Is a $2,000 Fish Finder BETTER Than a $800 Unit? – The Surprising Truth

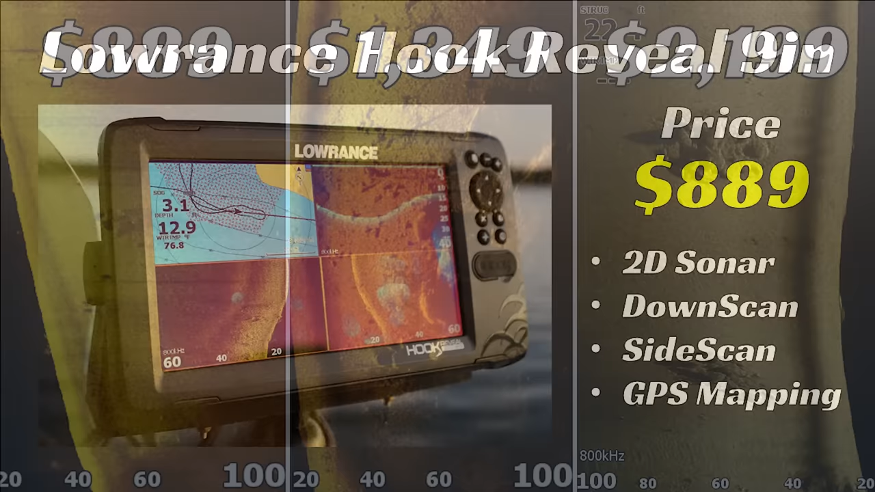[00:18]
Hopefully by the end of this video you'll know if it's worth it for you to spend extra money on a fish finder or if you can get away with a budget fish finder and still find a lot of fish. Let's get into it. Let's start with an overview of the three units we tested. The first is the Lowrance Hook Reveal 9-inch unit.
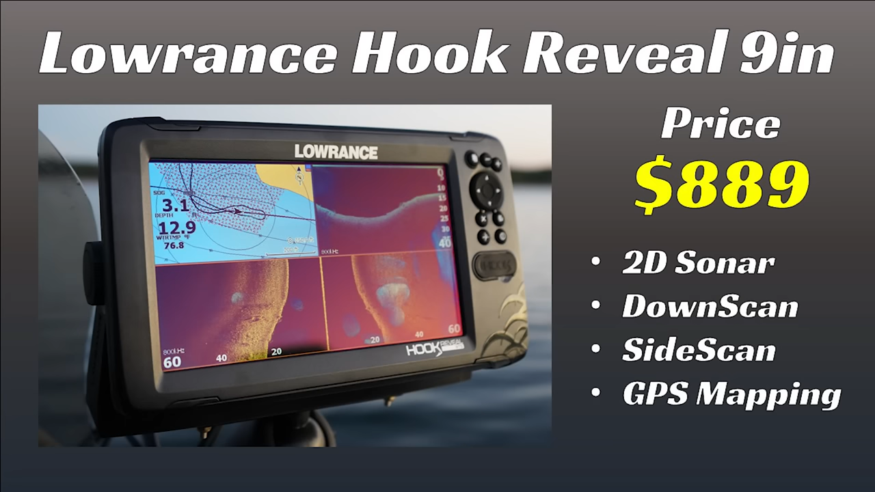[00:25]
It retails for $889 and comes with side imaging, down imaging, and 2D sonar. Next we have the Lowrance Elite FS 9-inch unit. This unit retails for $1,349. It also has side imaging, down imaging, and 2D sonar and it also is compatible with Lowrance Active Target which is their forward-facing sonar.
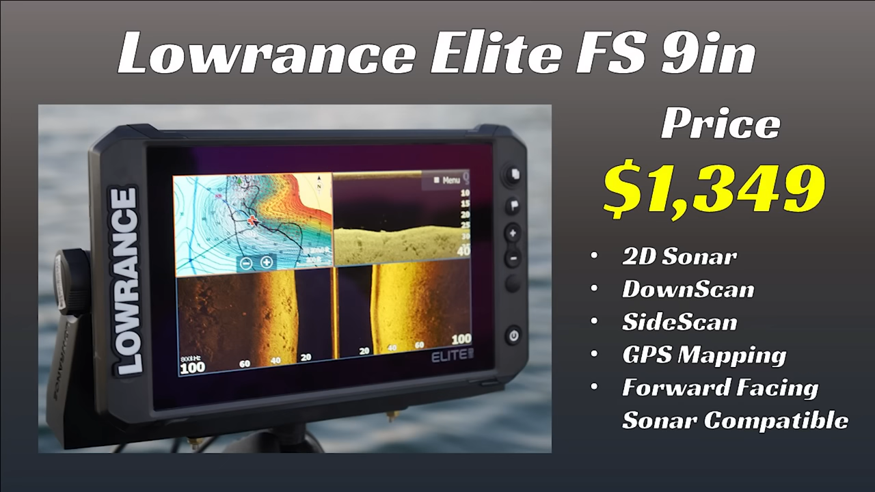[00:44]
Finally we have the Lowrance HDS Live 9-inch unit.
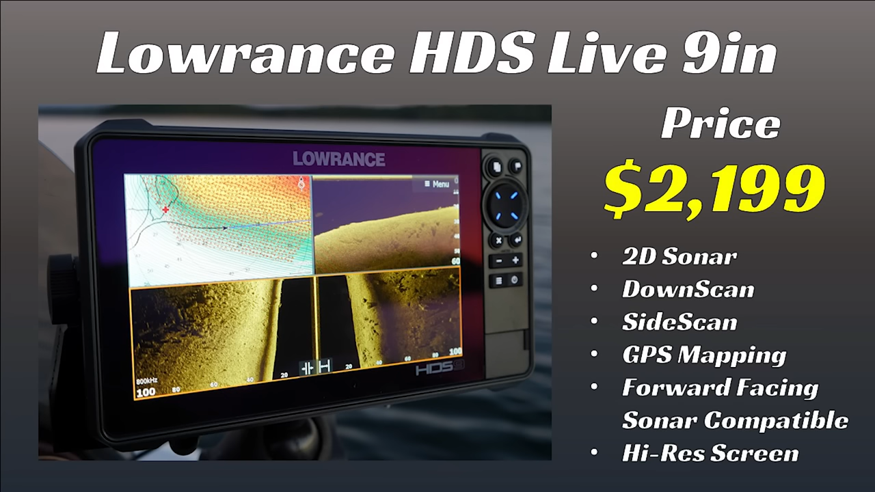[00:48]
It retails for $2,199. It comes with side imaging, down imaging, 2D sonar. It's compatible with Lowrance Active Target and it comes with a super high-res screen for better image quality.
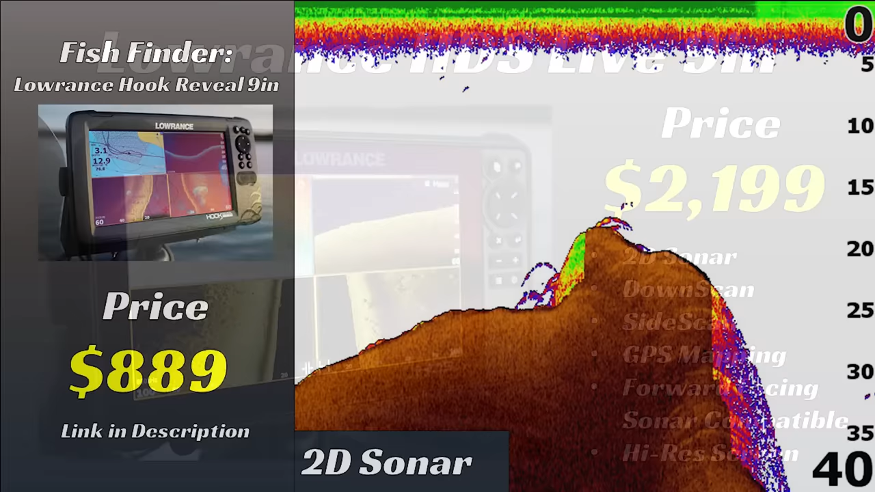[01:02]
In this video I'll be comparing the 2D sonar, down scan, and side scan views from all three units to see what your extra
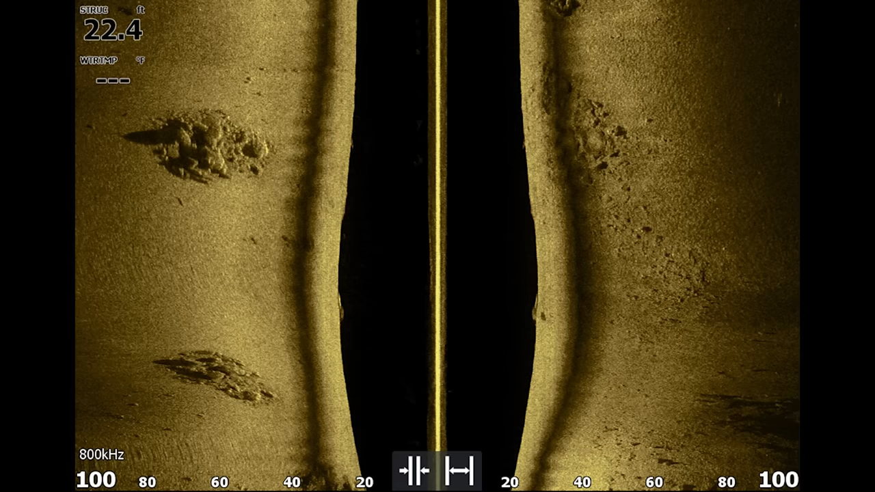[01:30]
The second thing is that I spent multiple days on the lake with each of these units dialing in the settings to get the best image possible.
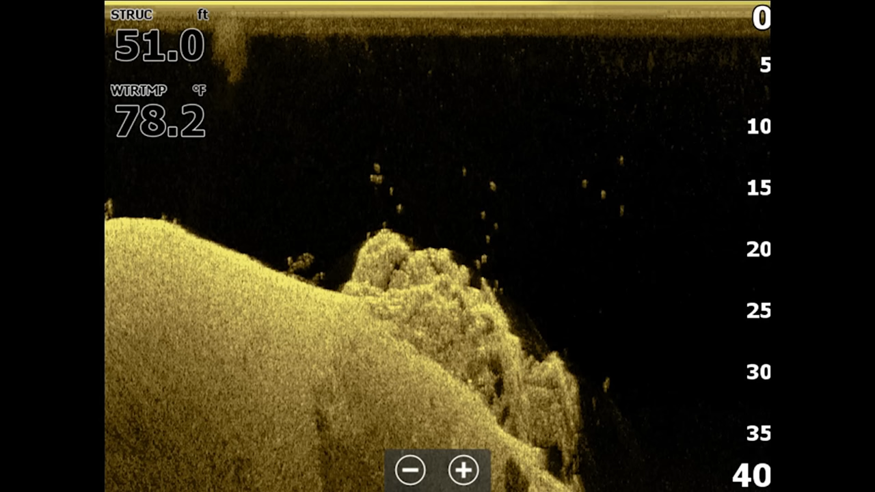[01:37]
On screen: water 78.2°F
Now these settings are based on what I like to see on my fish finder when I'm fishing for bass and they may not look perfect depending on your preferences for the settings.
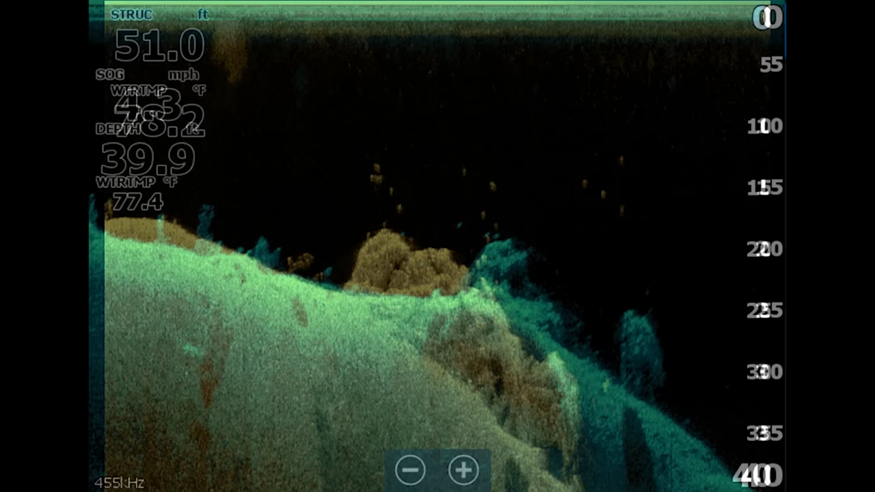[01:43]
However I do want to assure you that I did the best I could to get the best possible image for these comparisons from each unit.
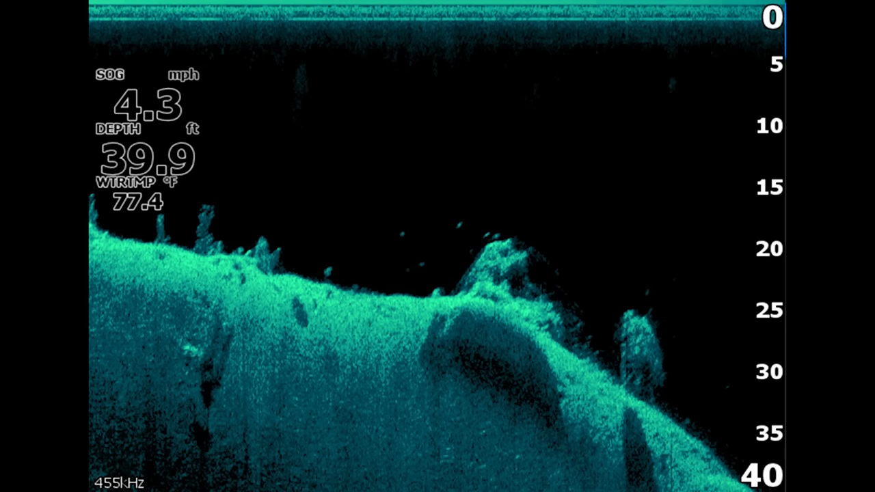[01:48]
On screen: depth 39.9 ft, water 77.4°F, speed 4.3 mph
I also spent time on the water with actual engineers
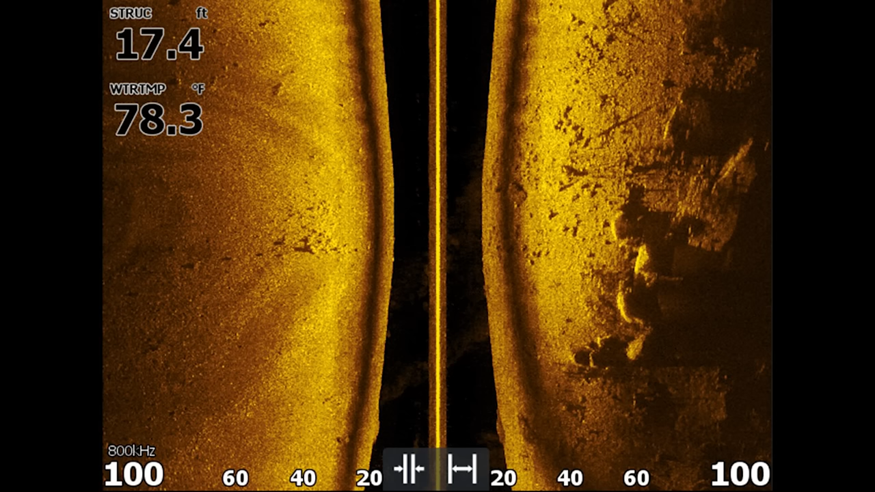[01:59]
On screen: depth 17.4 ft, water 78.3°F
That way these comparisons are as fair as possible across these different units.
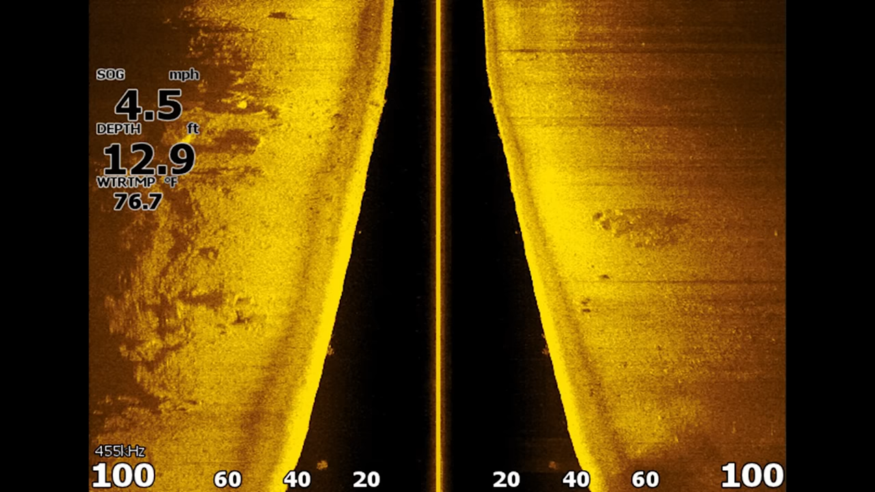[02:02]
On screen: depth 12.9 ft, water 76.7°F, speed 4.5 mph
You will notice that I'm using different color palettes sometimes and there's small differences in the images and that's because
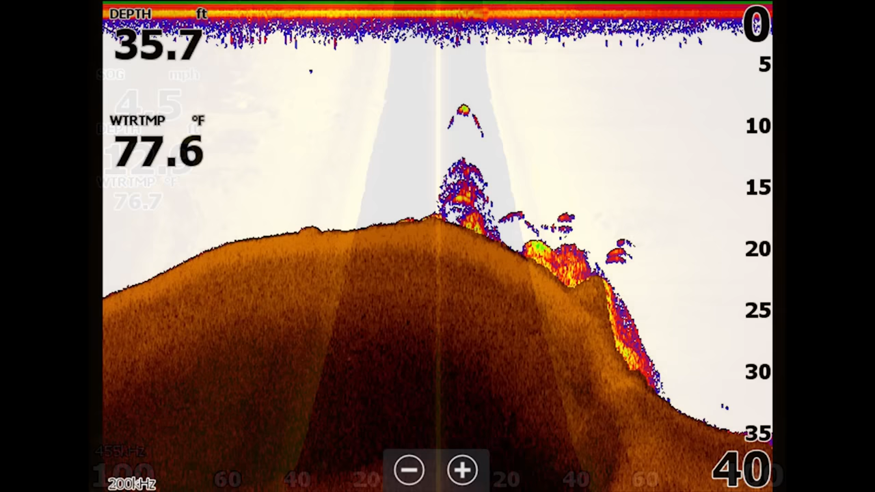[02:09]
On screen: depth 35.7 ft
the different color palettes or the different settings give me the best image in each scenario. With all that out of the way let's jump into the comparison. We'll start with the Lowrance Hook Reveal 9 inch unit. Again this retails for $889. If we take a look at the image here from 2D sonar you notice a few arches that are on the screen.
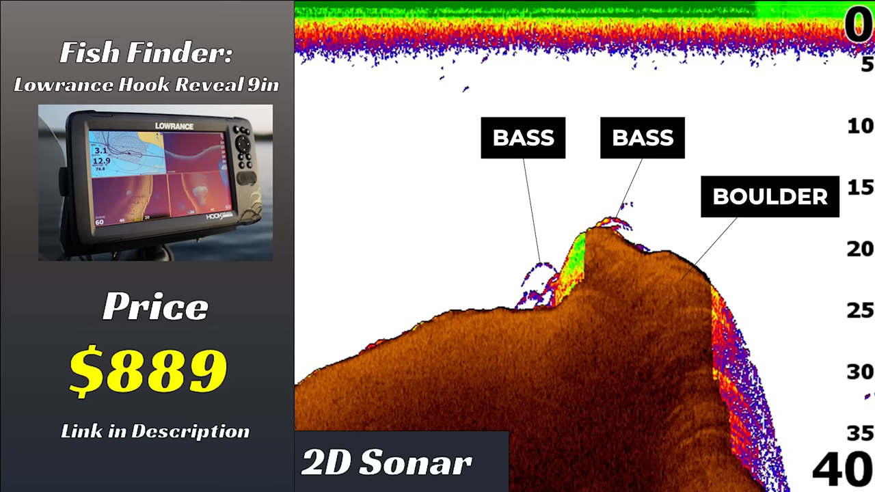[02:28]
These are some bass they're setting up on a big rock in 15 to 25 feet of water. Next we have the Elite FS unit that retails for $1349. Again if we look at this 2D sonar image which is from a slightly different area you can again see some fish that are positioned on a rock pile in 15 to 25 feet of water. The arches right here pop pretty well off the screen though they do look pretty similar to what we found with the $800 unit.
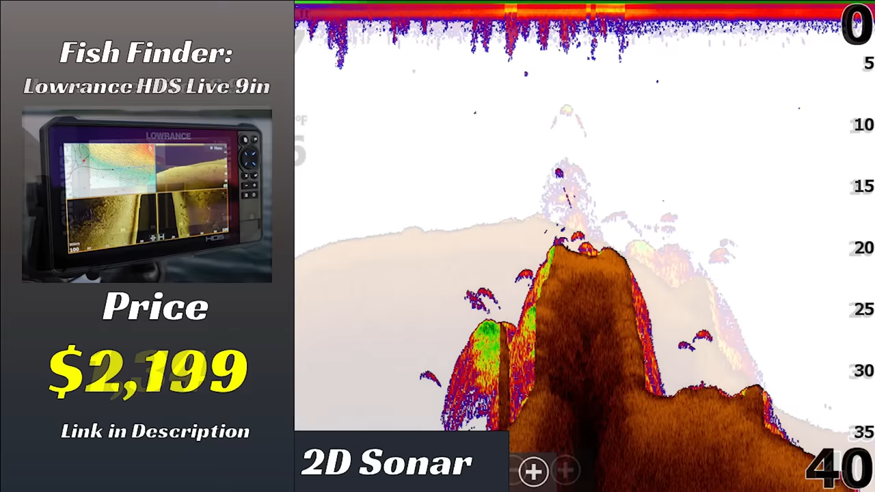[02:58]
Finally we have the Lowrance HDS Live unit. This is a $2000 unit and here's another different rock pile again on 2D sonar. All three of these areas look a little bit different because they're actually three different spots but there were fish on all three of them. Here we have some bass in 15 to 25 feet of water and I verified these were bass actually caught them so I know these are bass and you'll see those arches again on the screen.
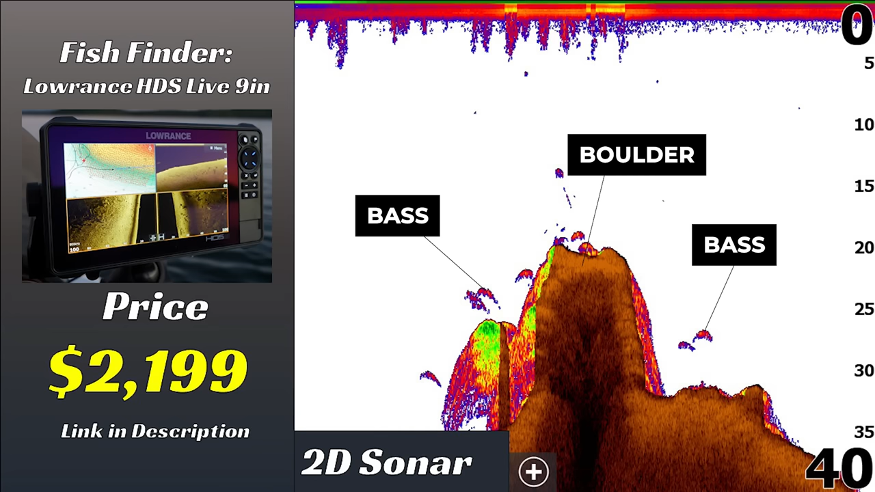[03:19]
Again they look very similar to the images from the first two fish finders and honestly there's not that big of a difference overall when we compare the 2D sonar across these three units. This isn't that surprising honestly because 2D sonar has been around for a very long time and there's not really that much you can do to significantly improve 2D sonar across these three units. They all look very similar.